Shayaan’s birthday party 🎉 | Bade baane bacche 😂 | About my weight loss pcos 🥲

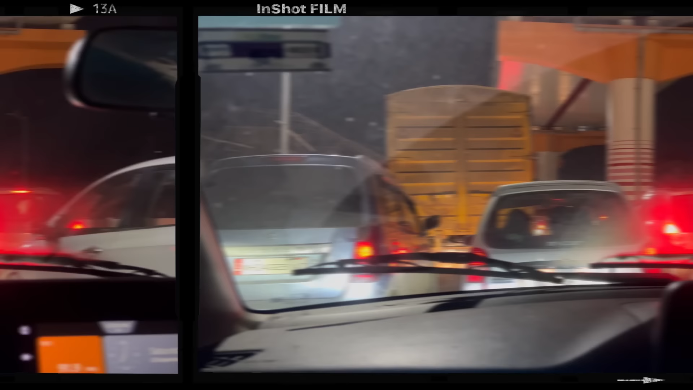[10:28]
और ये जो नया ब्रिज बना है मीरा रोड में, वहाँ पर इतनी ट्रैफिक ऊपर क्यों है मुझे समझ में नहीं आ रहा है.
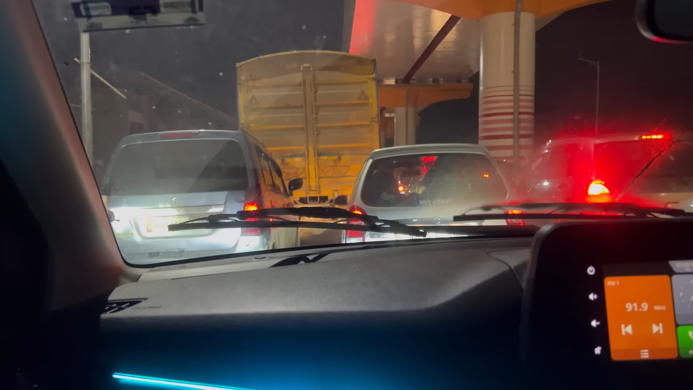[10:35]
एंड ऐसे पूरी गाड़ी हिल रही है, क्यों ऐसे सर जी? होता है नया ब्रिज है ना, पलता है वो.